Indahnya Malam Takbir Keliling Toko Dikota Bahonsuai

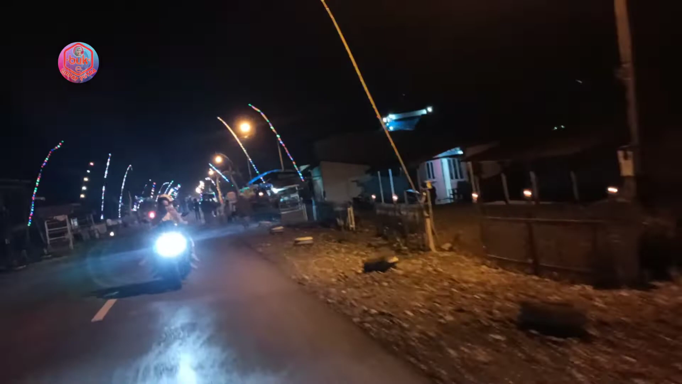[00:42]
Suasana malam takbir di Jalan Raya Trans Sulawesi. Ini jalan di kota Bahoy Suwan.